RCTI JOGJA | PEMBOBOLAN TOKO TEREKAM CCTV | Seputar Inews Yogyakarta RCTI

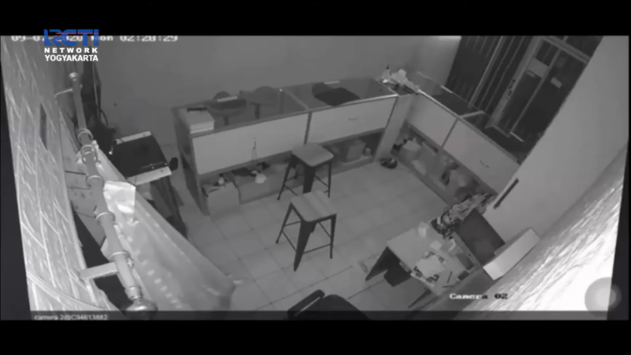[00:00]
Beginilah rekaman video saat pencurian terjadi di sebuah toko penjualan telepon seluler di kawasan Terban Gondokusuman, Yogyakarta.
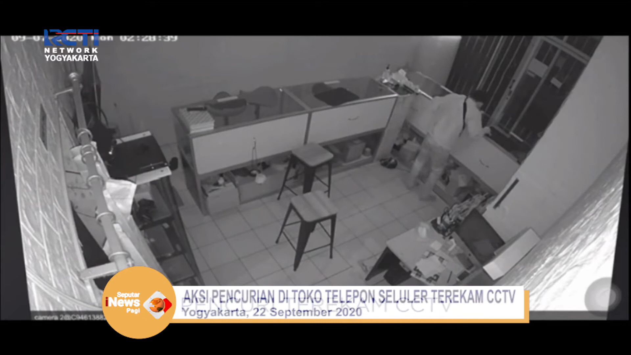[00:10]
Pelaku diketahui memasuki toko dengan cara menjebol ethernet, kemudian menggasak belasan telepon genggam dalam etalase maupun almari.